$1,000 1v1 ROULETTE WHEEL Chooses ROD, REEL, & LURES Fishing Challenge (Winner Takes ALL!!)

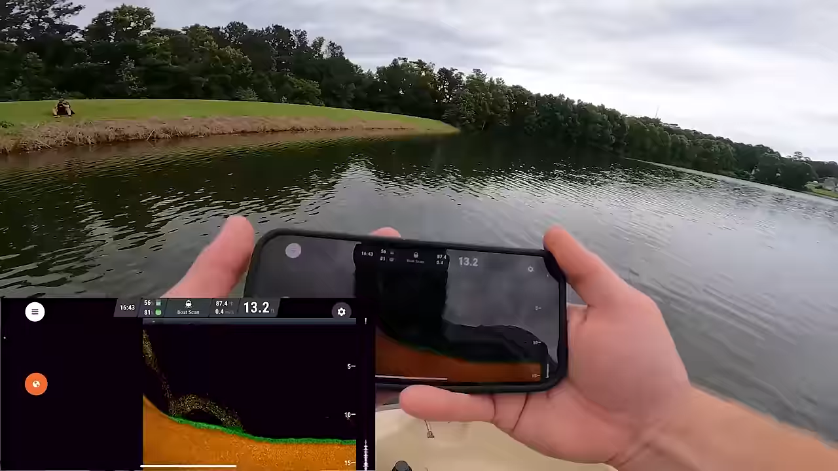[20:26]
and guys boom just like that we are graphing okay on our phone we can you can see the hump that we just came off of so we just came off
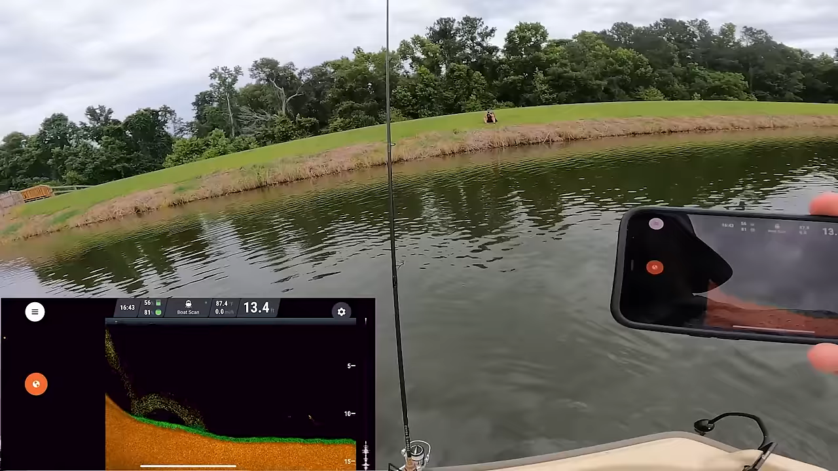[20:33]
of the bank you can see that contour right here you could even see all the bait dude there was
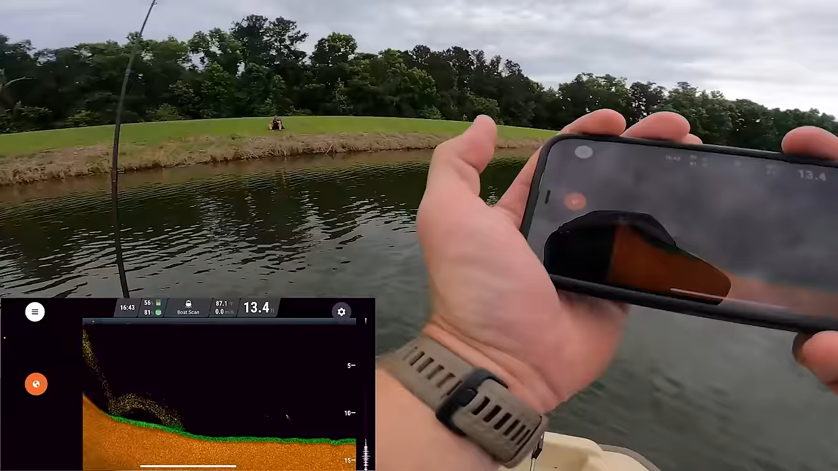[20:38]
so much bait under us just now man really like right when we came off that ledge and there's and there's useful information
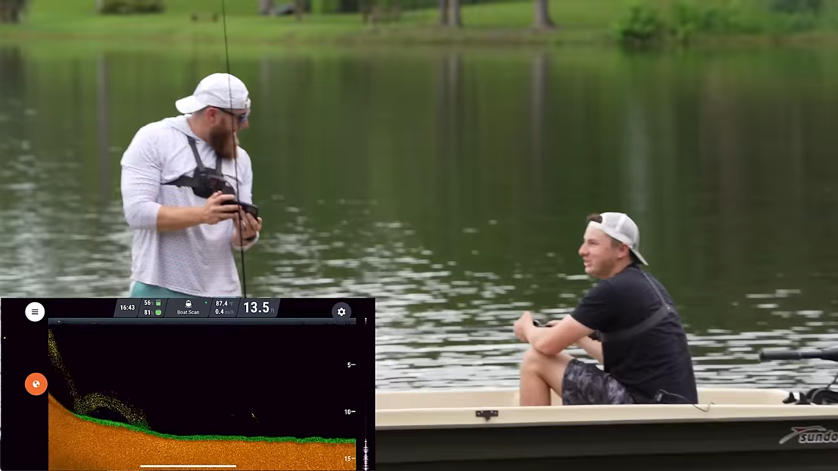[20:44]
like dude yeah you don't seriously you don't know that and there's right there you see that that's probably like a suspended bass out there in the middle of nowhere by himself on those bait right there you see that that's crazy that's probably one of the bass that norm just hooked
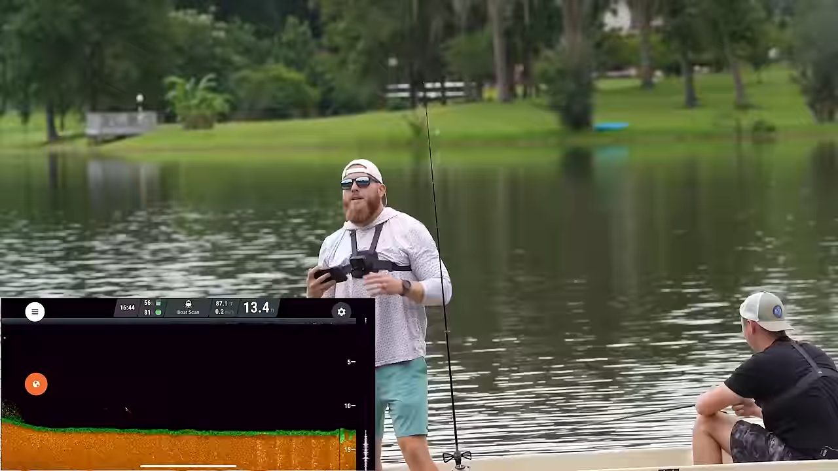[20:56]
guys there are so many things you can do with this deeper pro plus two smart sonar
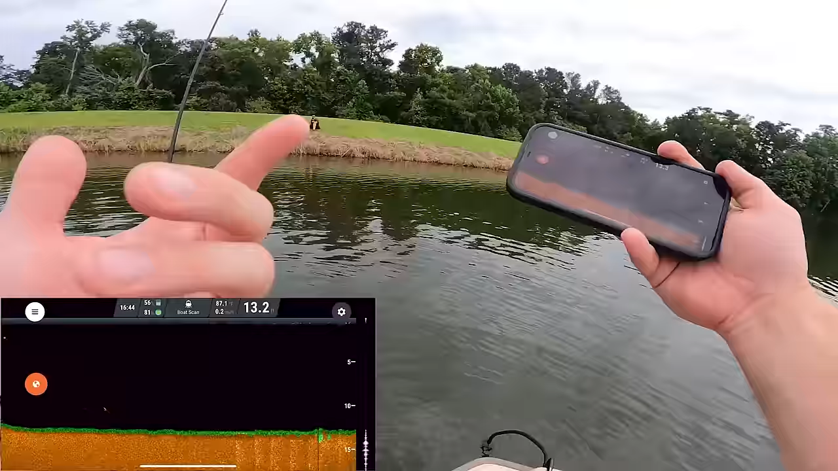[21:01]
you can map the lake which is what we're doing right now
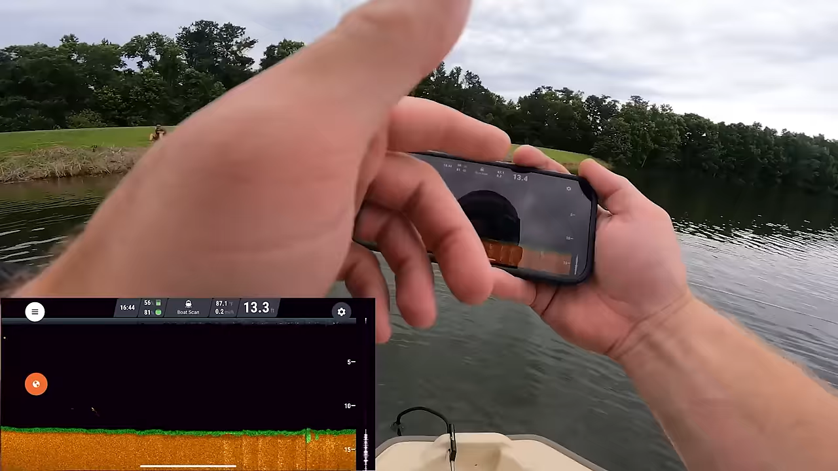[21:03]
you can see water tip you can see water depth there are different types of scanning modes
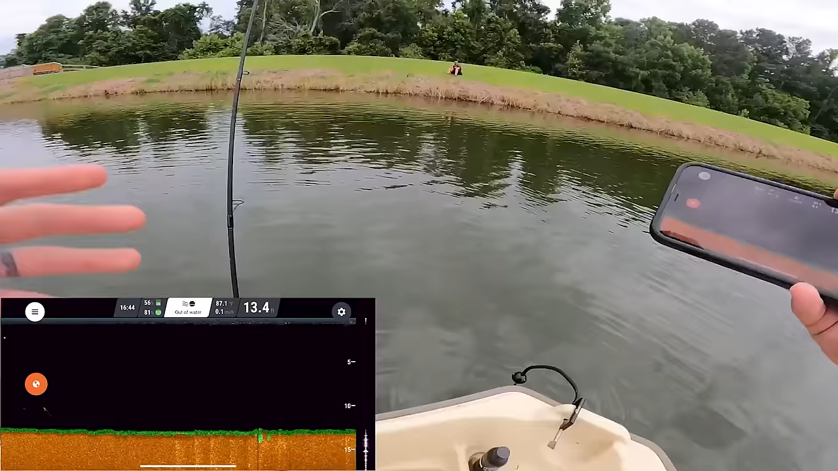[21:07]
and if all that wasn't good enough norm i'm